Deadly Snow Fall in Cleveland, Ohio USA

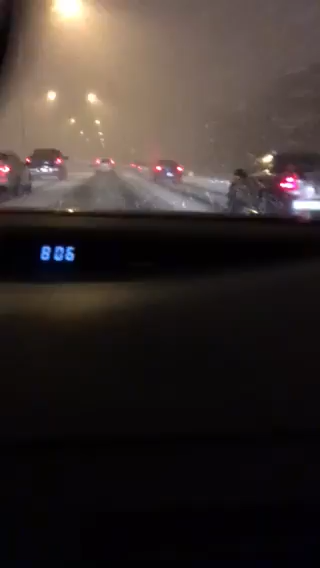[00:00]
look at this guys this is how the snow falls over here in Ohio USA it's very risky to drive on this type of weather it's just started to snowy it has been only 10 minutes and it's already all over the road so that's how it is over here